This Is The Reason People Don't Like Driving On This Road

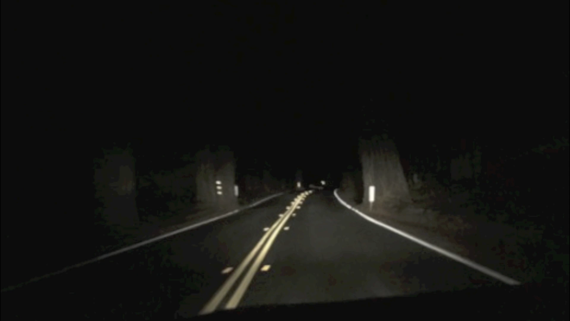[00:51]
Once darkness falls on the eerie road, the witnesses claim to see headlights coming up behind them.